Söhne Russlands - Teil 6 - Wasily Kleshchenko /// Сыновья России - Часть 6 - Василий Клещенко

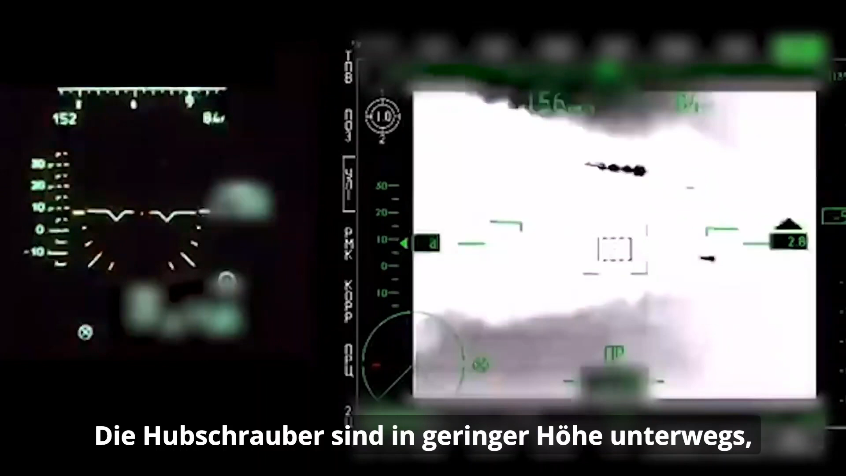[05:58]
Вертолеты ушли на малую высоту, чтобы обезопасить себя от контрударов противника.
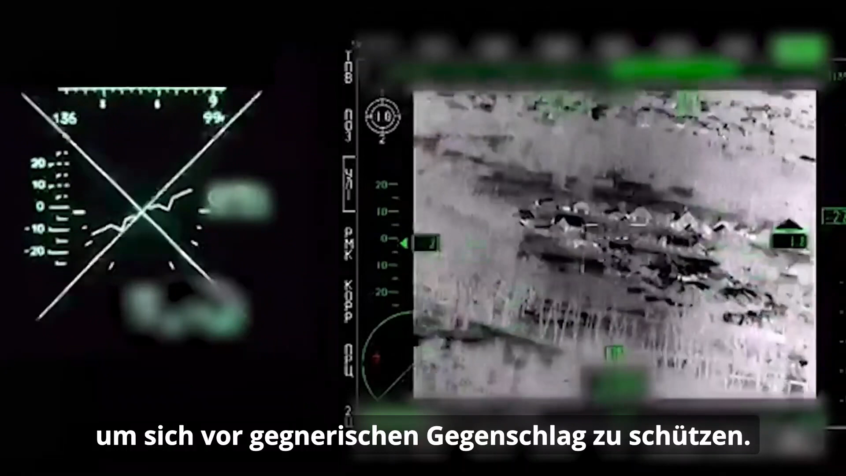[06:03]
Но недалеко от деревни Гусаровка попали в засаду. Выстрел из переносного зенитного ракетного комплекса сбил машину командира «Беркутов».